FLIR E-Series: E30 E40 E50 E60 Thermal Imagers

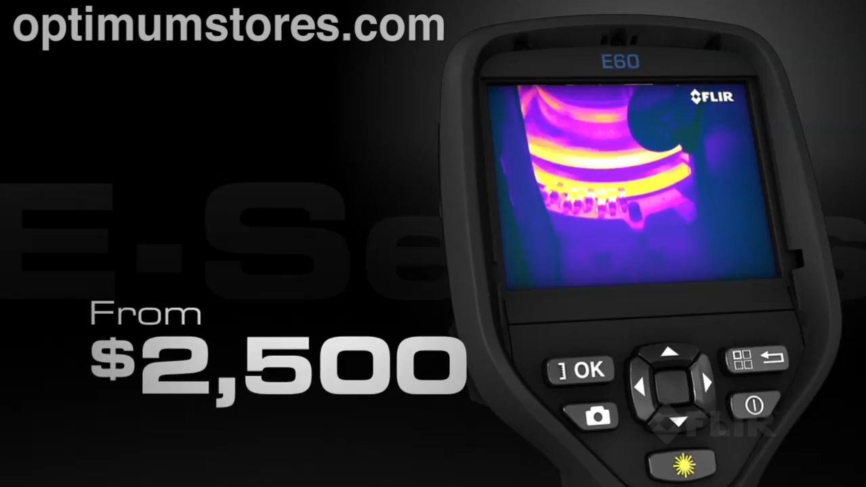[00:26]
like superior infrared resolution and thermal sensitivity
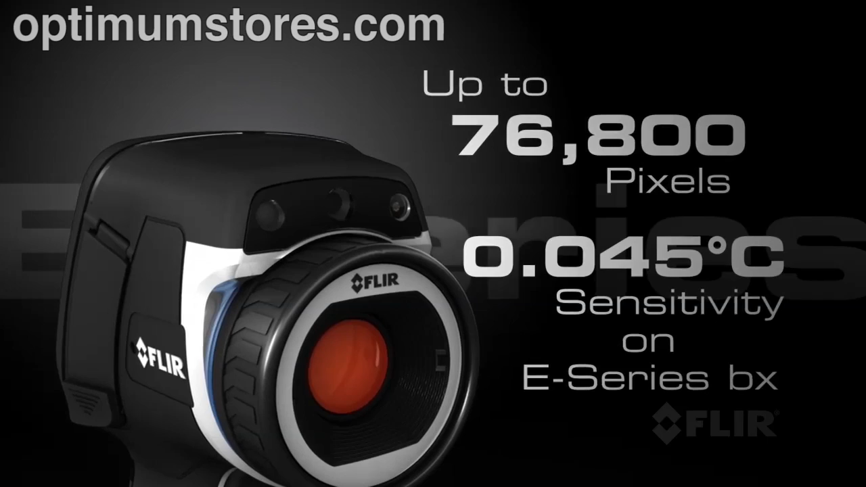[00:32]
for better-looking images and more accurate temperature measurements. E-Series also has a bright 3.5-inch touchscreen for a large image display and easy access to on-screen analytics,
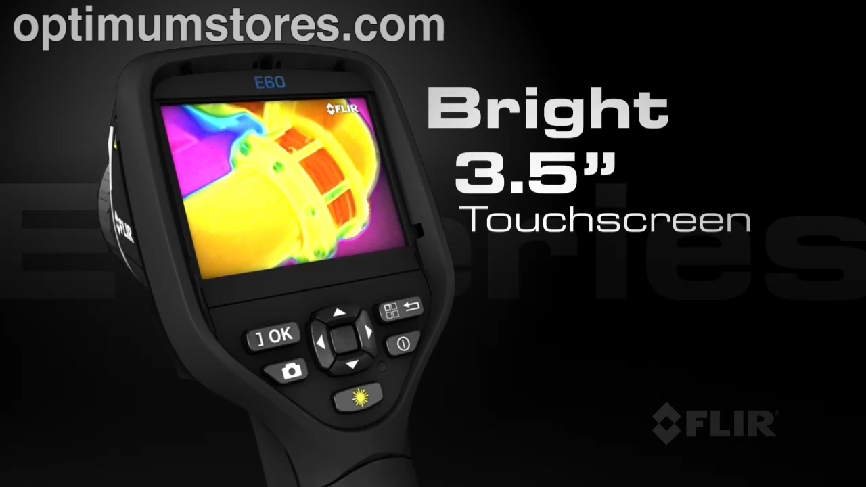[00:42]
including measurement spots, area boxes, and Delta T functions.
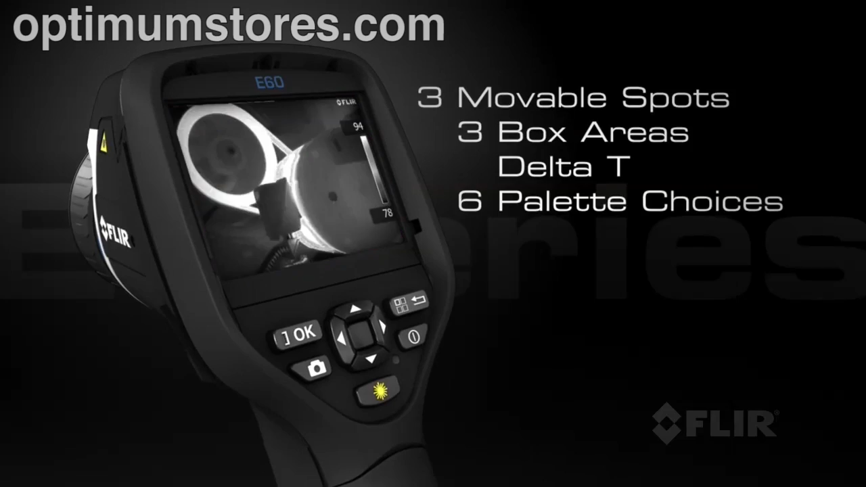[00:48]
With its revolutionary Wi-Fi connectivity,
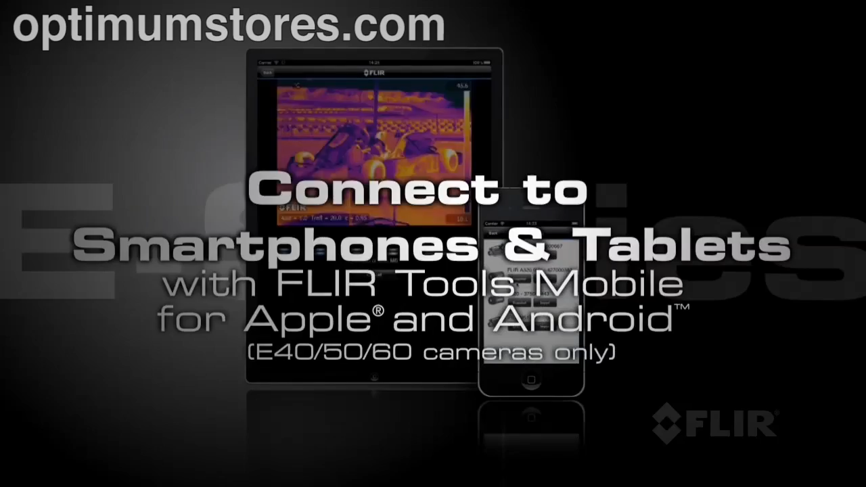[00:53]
now you can seamlessly transfer images to Apple and Android smartphones and tablets. Use new FLIR mobile apps to view and analyze images, bring out detail, add data, create reports,
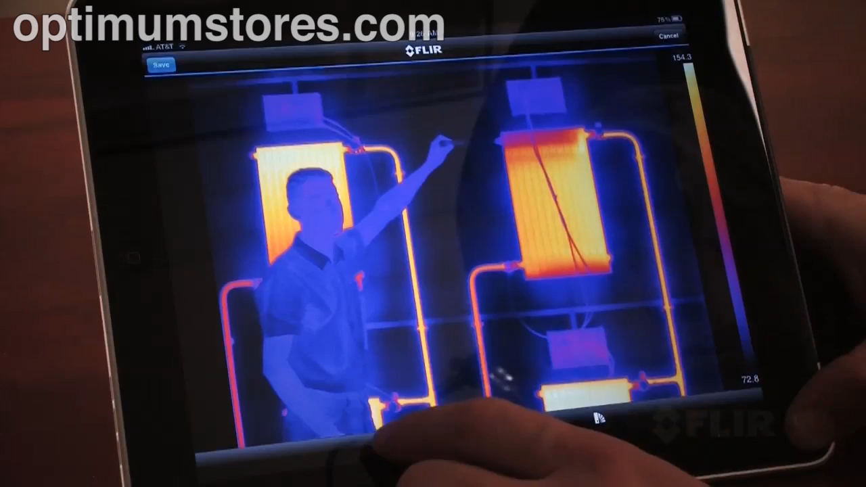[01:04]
and share critical information with a touch of a button.
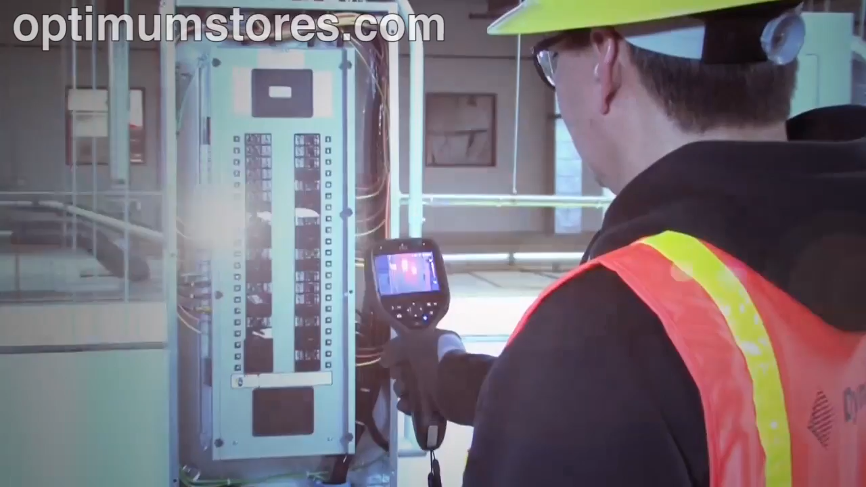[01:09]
All these E-Series come with an integrated visible light camera and super bright LED lamp to help you document problems in poorly lit areas.
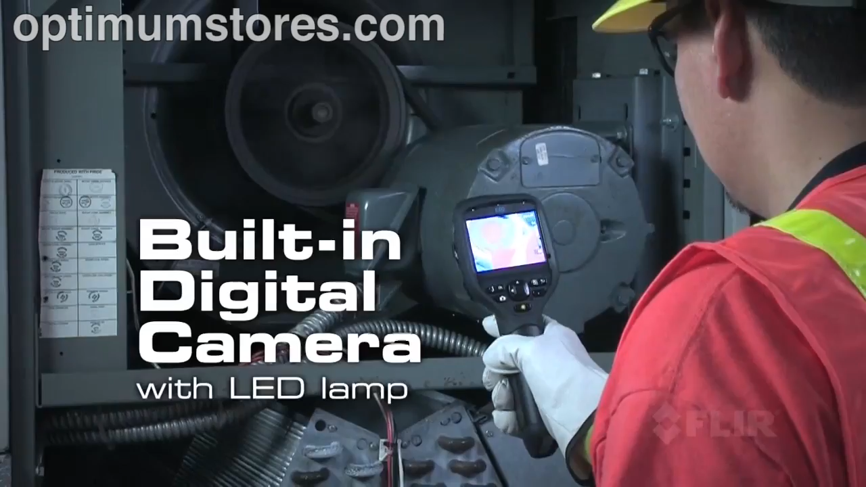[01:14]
Use FLIR's thermal fusion and picture-in-picture functions for more accurate reporting.
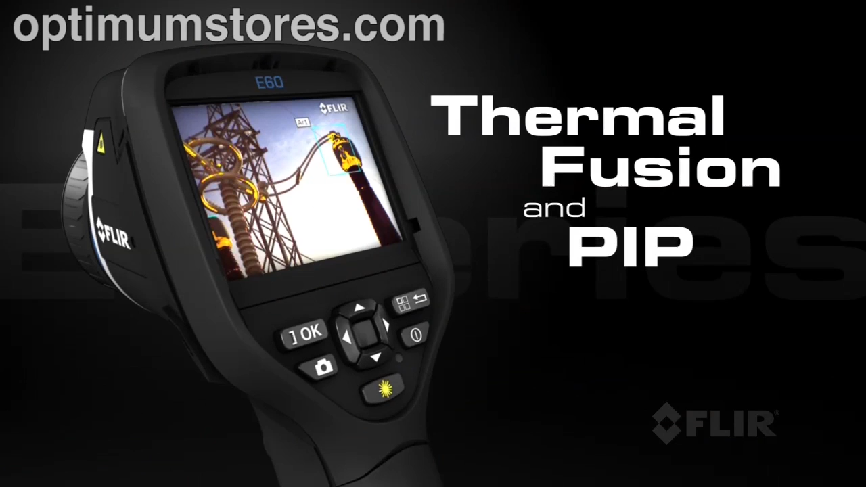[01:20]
And its built-in laser pointer helps you show your co-workers right where the problems are.